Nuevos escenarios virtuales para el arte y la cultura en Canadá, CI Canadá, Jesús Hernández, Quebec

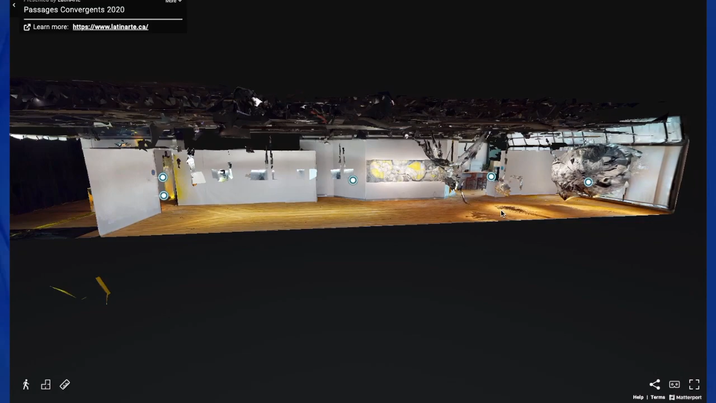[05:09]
no solamente con grabaciones videos, sino con captura de imágenes en 3D,
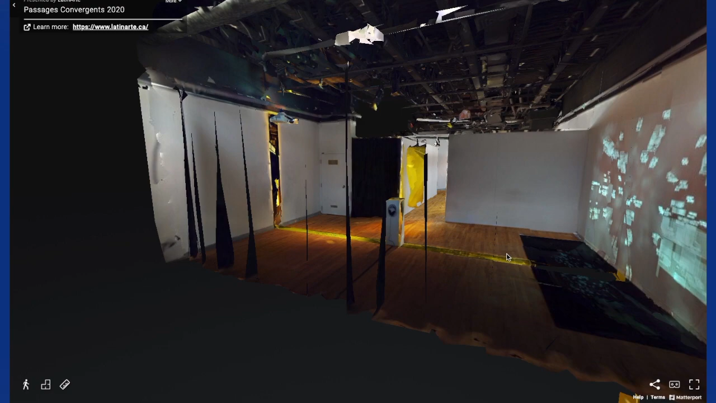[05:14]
lo cual hace una visita virtual muchísimo más interactiva, porque uno puede trasladarse en el espacio,